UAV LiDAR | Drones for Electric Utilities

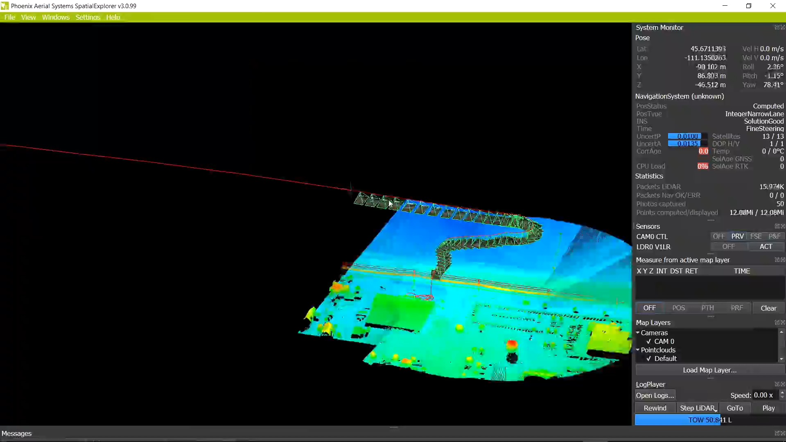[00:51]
it's shooting out lasers in a very very simplistic way of describing it and we need to know a very
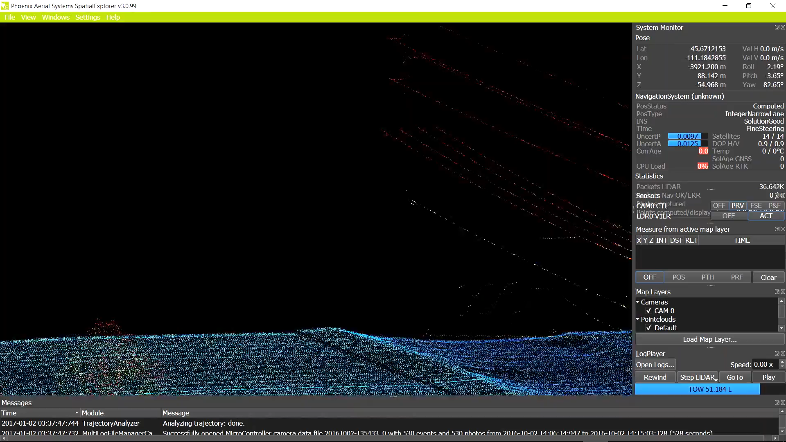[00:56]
very just micro level accuracy of where that UAV was at
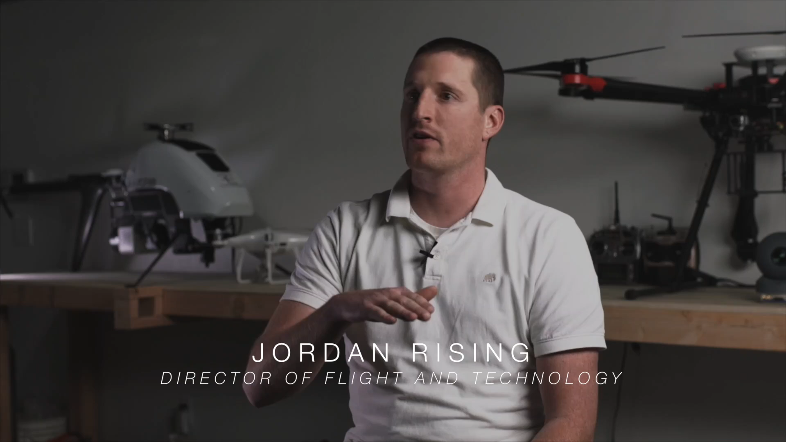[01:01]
every single moment you know 200 times a second 200 Hertz over pitching down rolling to the right more throwing to left all these little things are adjusting where those lasers are getting sent out so if we
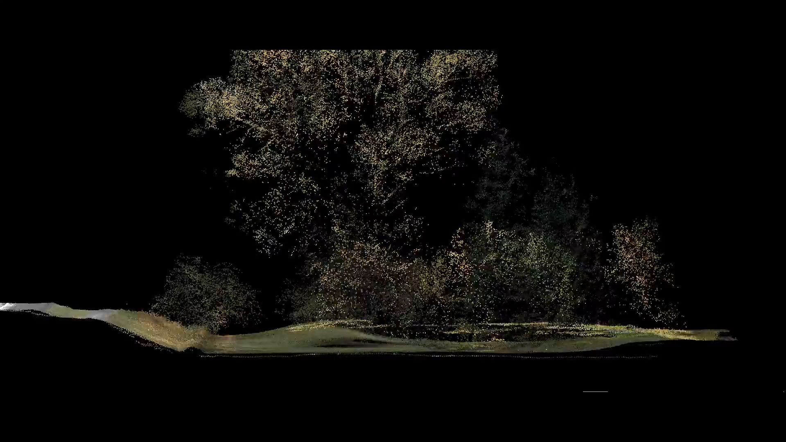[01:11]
know with the high precision trajectory and our processing where it was what it's doing we can map out to